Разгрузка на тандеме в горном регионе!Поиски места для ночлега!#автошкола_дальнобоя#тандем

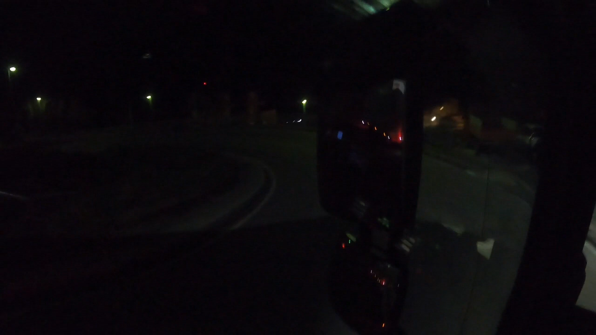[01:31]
Мы спускаемся, когда днем машины навстречу, то кто-то кого-то должен пропускать, потому что фактически длинная машина перекрывает всю дорогу в повороте. Но только два таких изгиба, два серпантинчика, это ничего критичного.
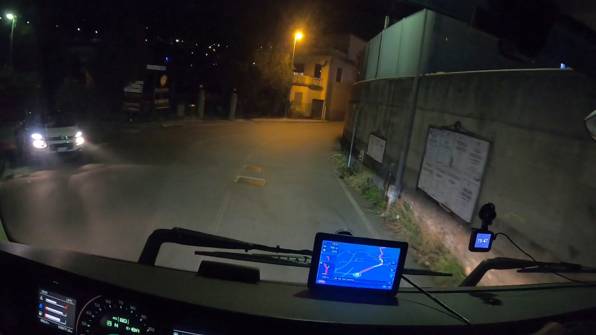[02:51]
Вот прямо, но там тупик в воротах. Я туда не буду ехать, потому что здесь налево, за мостиком. Туда прямо мы завтра с вами поедем. Но там все, ворота за поворотом, и дальше некуда.
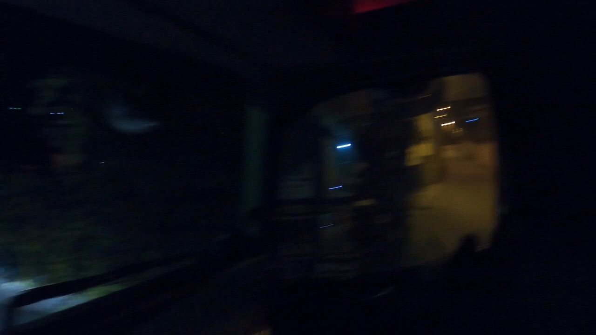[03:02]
А здесь есть речушка такая. И за речушкой справа, вон там, ну, я вижу уже, что там стоят легковые автомобили. Есть место, но если я туда мордой толкану, то я уже там не развернусь. Это факт, я знаю.
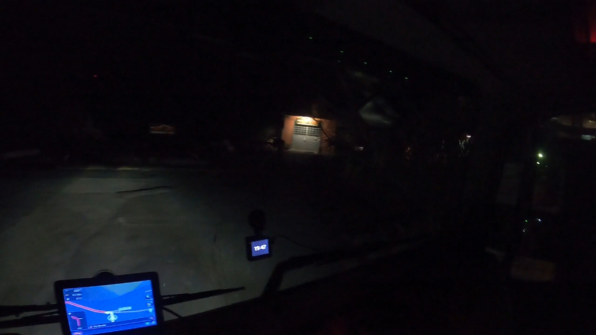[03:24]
Значит, мы знаете, что с вами сделаем? Мы с вами сделаем, вот мне нужно туда где-то, но там легковые автомобили. Легковые автомобили, сейчас посмотрим.
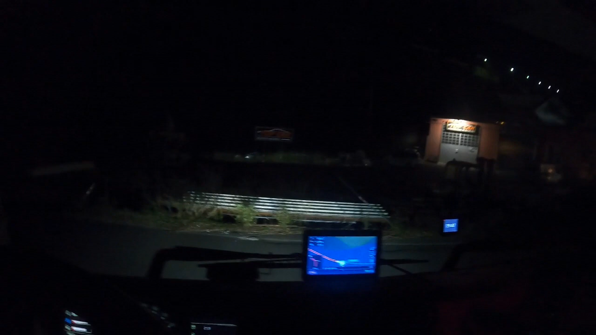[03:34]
Однозначно нам нужно сюда завернуть в сторону вот этого запрета,
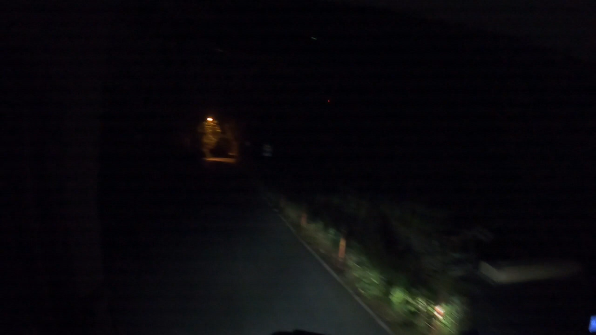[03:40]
вот, и толкануть туда задним ходом, потому что иначе, ну да,
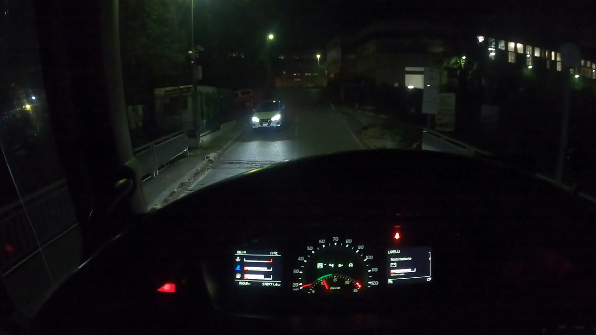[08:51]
куда нам и нужно попасть, к нашему клиенту. Вот такое расстояние, я вчера вам говорил, что буквально пару сот метров. Ну, давай, Volvo, переключайся, а то ты повторяешь Mercedes. Не ожидала такого подъема. Ой, оттуда сверху идет машина, и нам лучше ее пропустить, потому что там нам не особо удобно будет разойтись. Так, тут нужно включить нам противооткат,
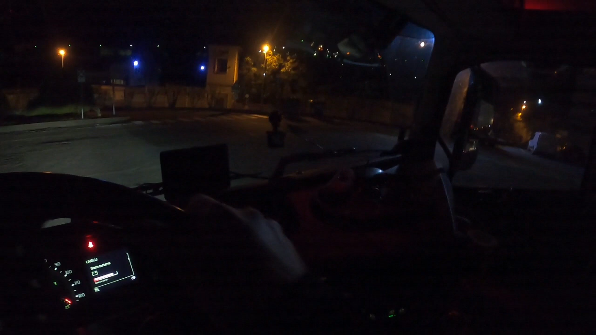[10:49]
где у нас окажется голова, потому что я, честно говоря, не уверен, что у нас останется еще место для проезда других машин. Вот, тут уже приехала машинка, которая даже не собирается ждать. А, он на эту рампу ставит, потому что сюда ставят машины-одиночки.
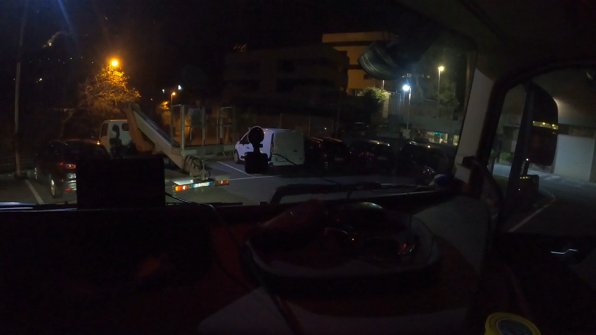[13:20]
Это я не очень понимаю. Здесь потом должны машины проезжать спереди, когда я остановлюсь под рампу.